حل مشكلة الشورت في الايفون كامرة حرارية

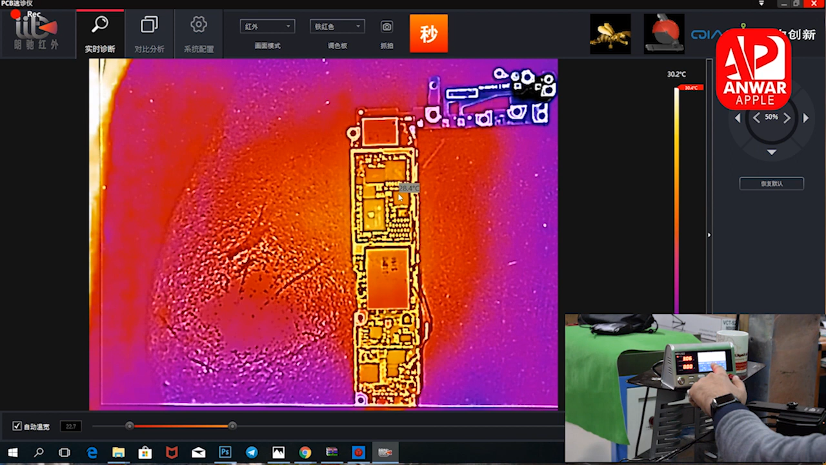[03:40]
On screen: scale top 30.2°C
فول راسا صعد فول، راسا صعد فول. طبعا هو جهاز واقع بالمي برطوبة، اثر رطوبة بي.
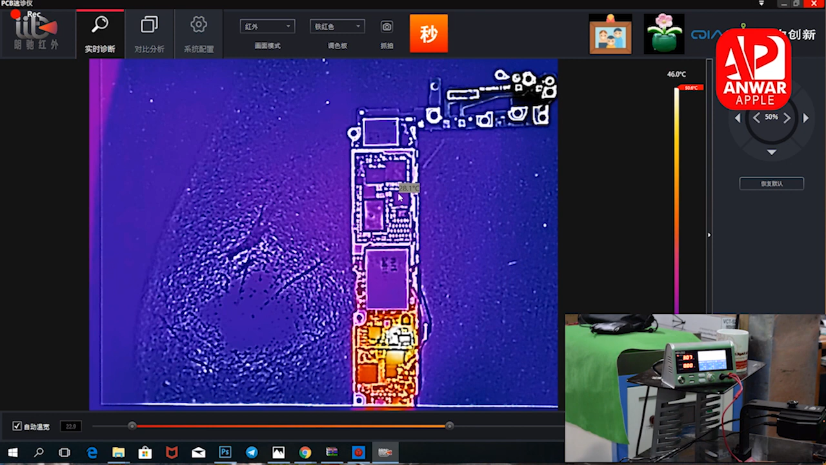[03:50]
On screen: scale top 46.0°C
طفيته ان شاء الله تعجبكم.
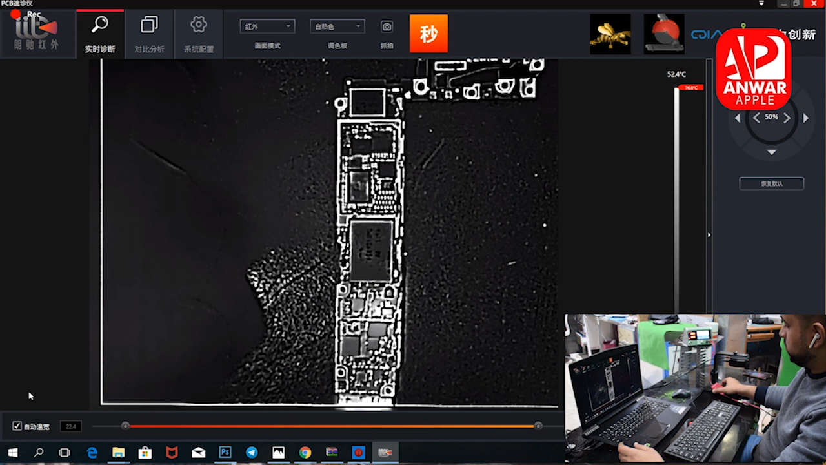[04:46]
On screen: scale top 52.4°C
الاسر شورت بين هادي، هذا الابيض واسود طبعا.